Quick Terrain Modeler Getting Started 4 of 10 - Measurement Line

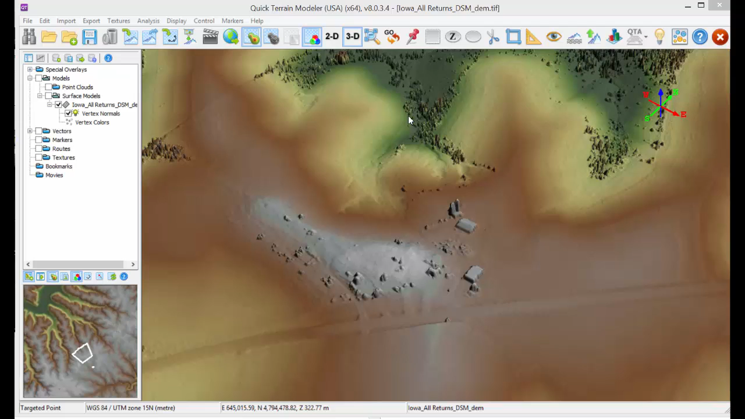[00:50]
The measurement line is an excellent tool for measuring distances, building heights, profiles, planning routes, and many other things. To place a measurement line, click the Measurement Line button, and a small crosshair will appear. Left-click in the scene where you want to begin the line, and drag the line to where you want it to end, and right-click. If you need multiple nodes, left-click repeatedly for each intermediate node, then right-click to end the line.
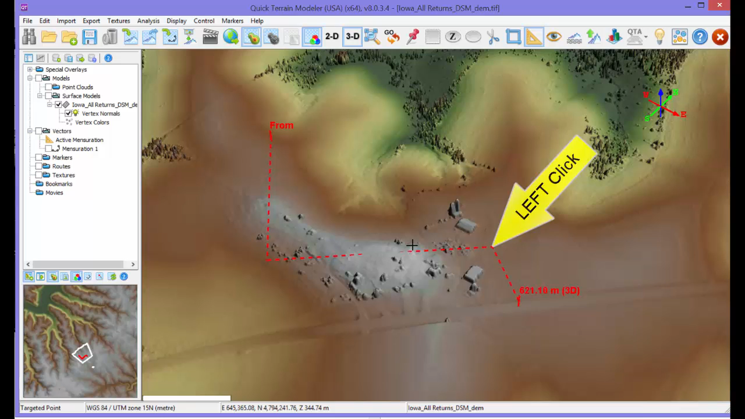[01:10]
When you end the line, a context menu will appear with many useful options to choose from.
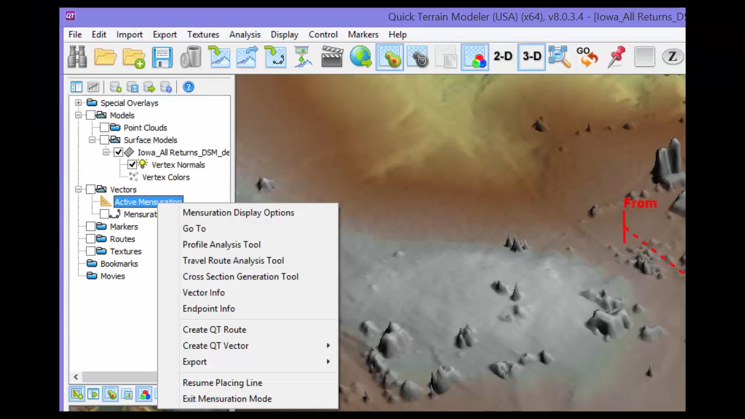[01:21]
If the context menu accidentally disappears, you can right-click on the active mensuration line in the layer tree to display the context menu again.
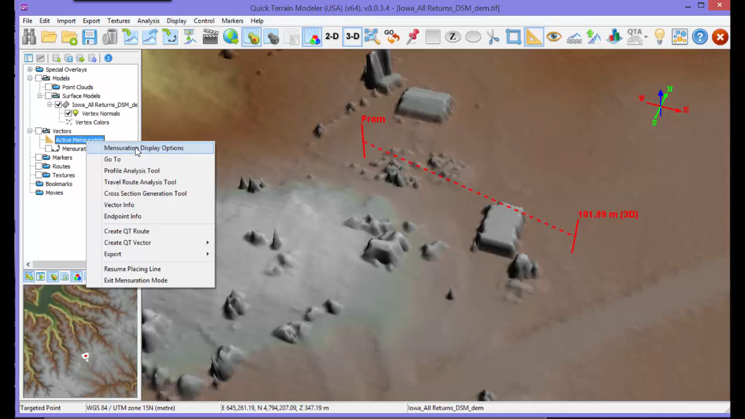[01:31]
To change the way a line looks or what is displayed on the end of the line, choose Mensuration Display options from the context menu. Terrain hugging lines are most useful in surface models, while floating lines are most useful in point clouds.
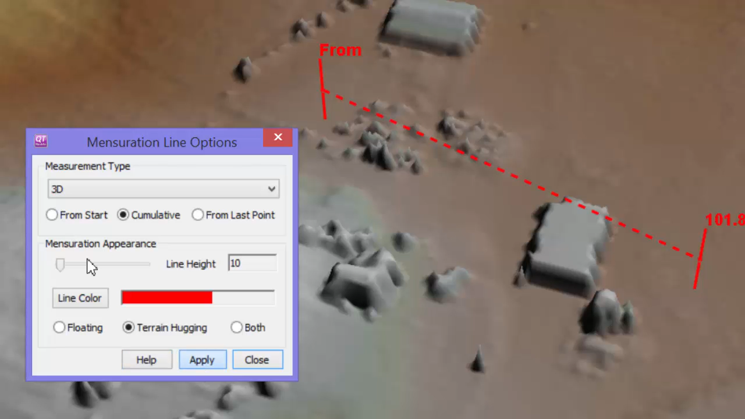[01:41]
Changing the measurement type alters what is displayed in the real-time readout of the measurement line.
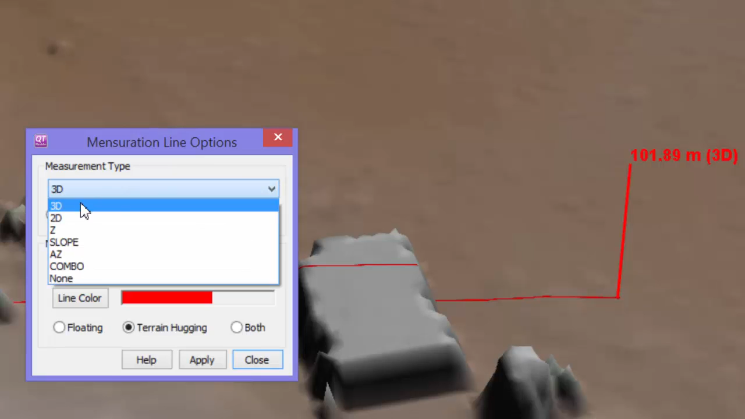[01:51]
3D distance is probably the most useful, as it accounts for changes in height. Choosing Z is useful for quickly gauging, building heights, and changes in elevation.
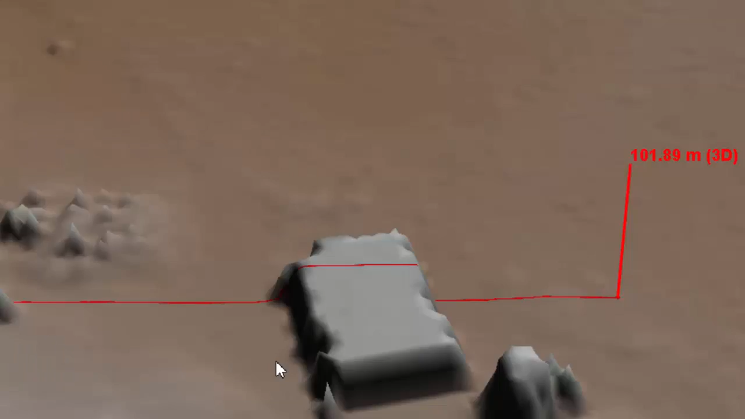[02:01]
Measurement lines can be edited after they are placed. To edit a line, double-click on it. The nodes will appear as circles. Left-click the circles to drag the nodes to new positions, or right-click to add or delete nodes as needed.
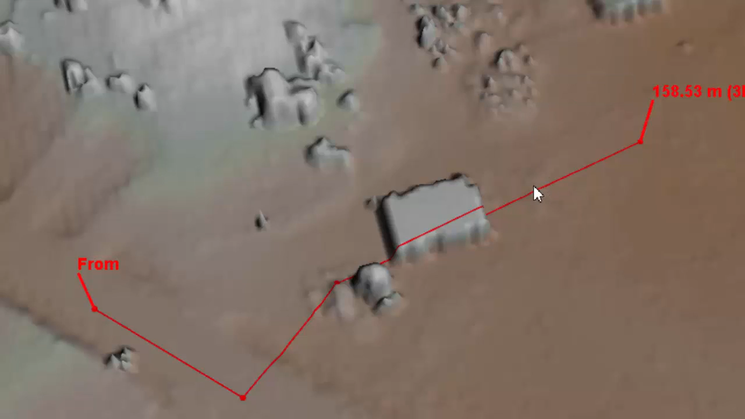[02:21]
If you accidentally close a line before you are finished,
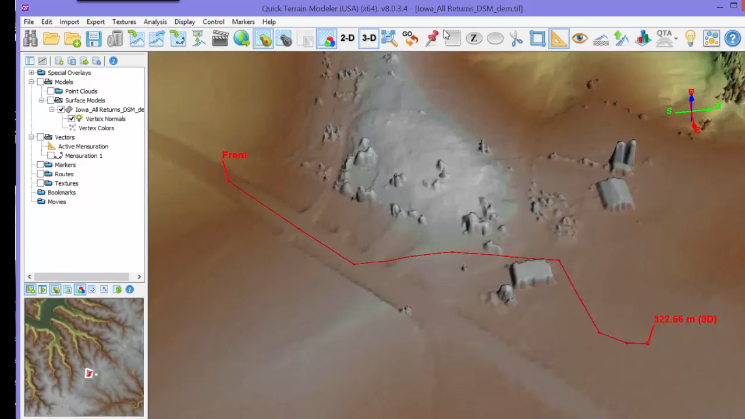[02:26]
it can be recovered by right-clicking on the vectors folder and selecting Recover Mensuration Line.
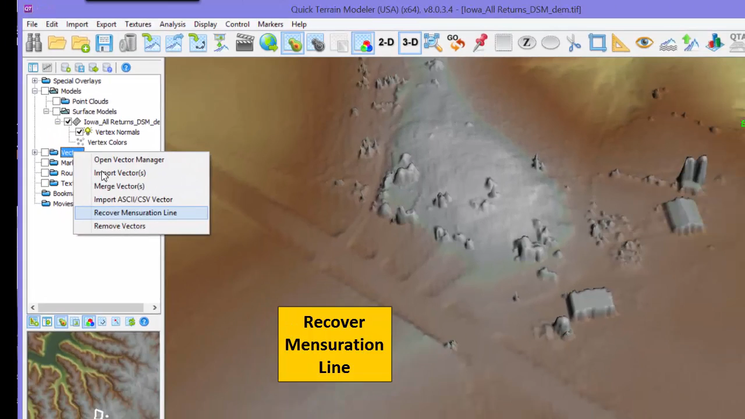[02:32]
To save a line to return to later,
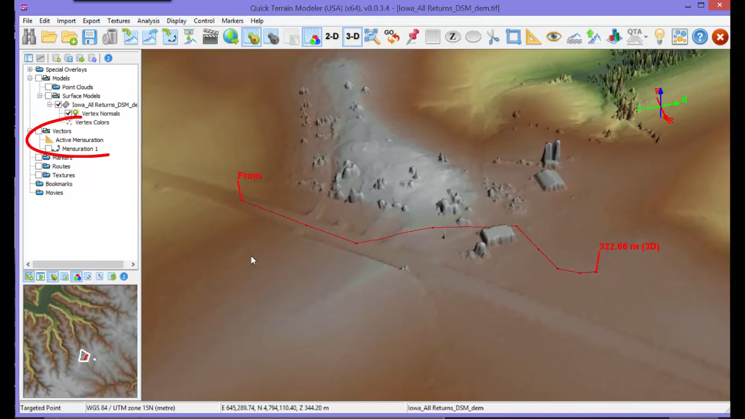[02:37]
right-click on the active mensuration line and choose Create Qt Vector.
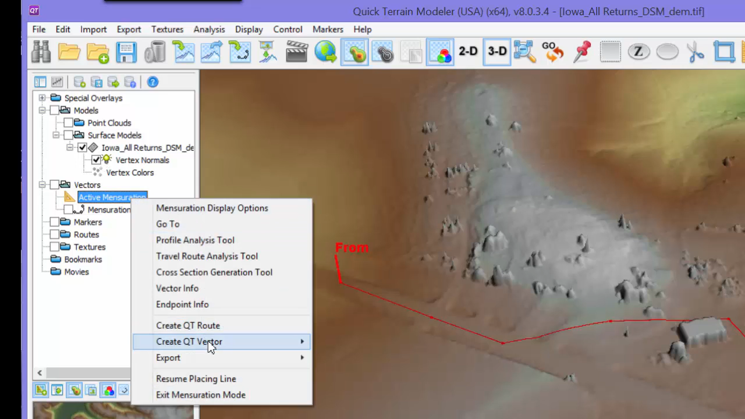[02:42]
The line will appear as a separate vector in the layer tree. To make it an active mensuration line again, right-click on the vector and show as mensuration.
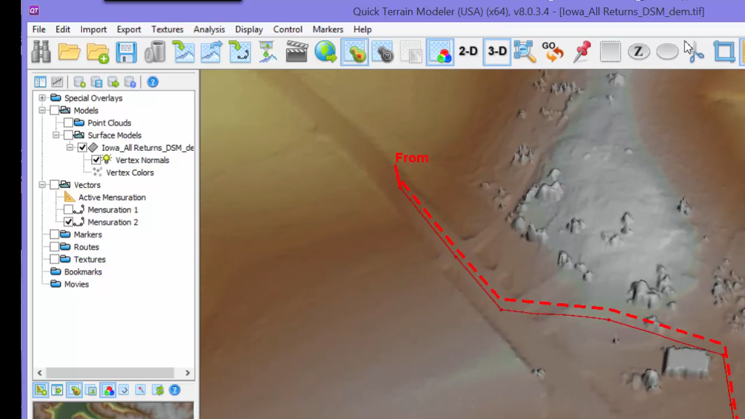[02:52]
To export a mensuration line to another file format, right-click on the active mensuration line in the layer tree, then select Export and choose the appropriate format for export,
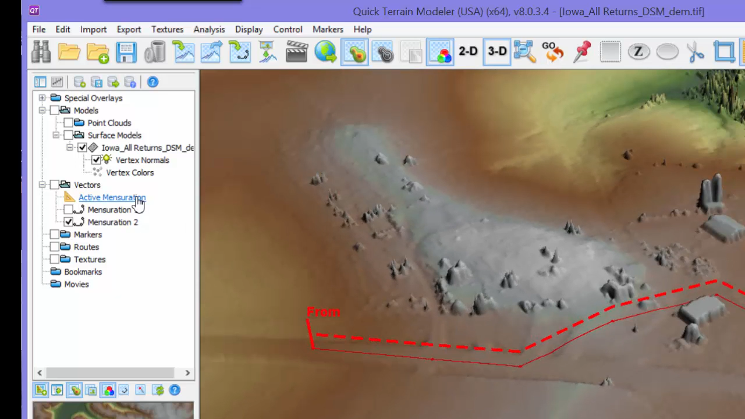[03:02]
such as KML, Shapefile, or DXF.
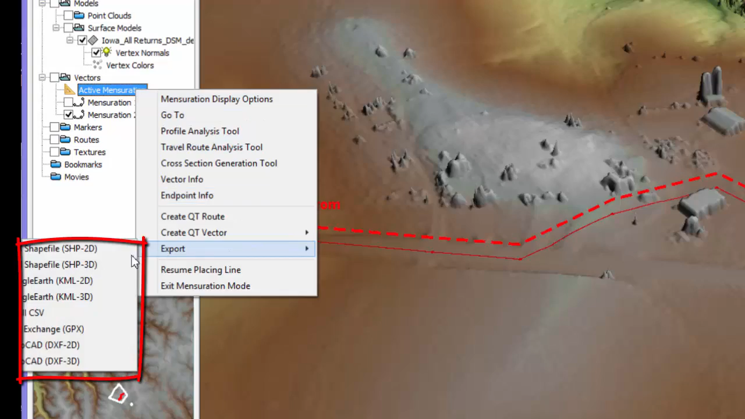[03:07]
The Profile Analysis tool is very useful for seeing a terrain as a linear profile for surface models or as a scatter plot of points and point clouds. To access the Profile Analysis tool, choose Profile Analysis tool from the Mensuration Line context menu.
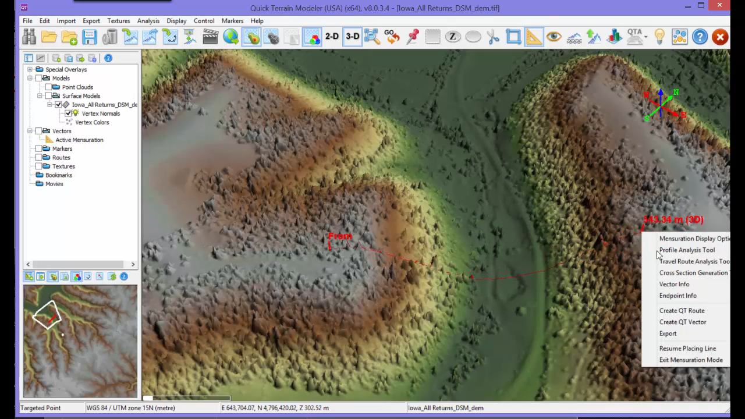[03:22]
Within the Profile tool, you can use the mouse to zoom and pan.